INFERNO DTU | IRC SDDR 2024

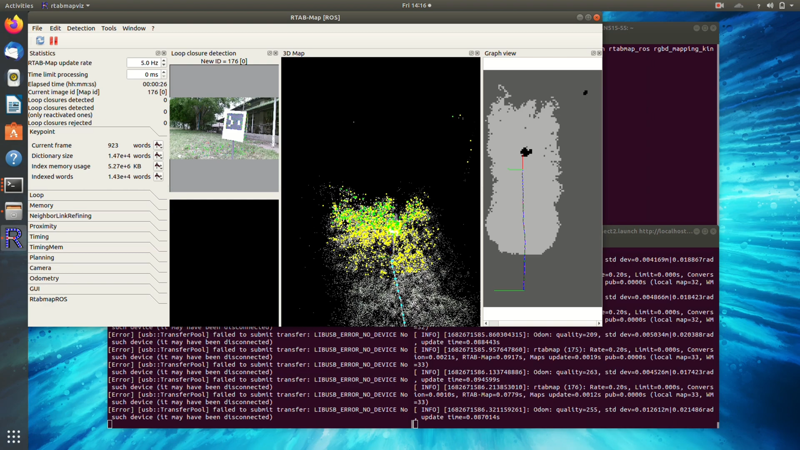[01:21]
Autonomous navigation is achieved using visual odometry derived from various sensors while manual operation is achieved using two joysticks accompanied with custom self written codes.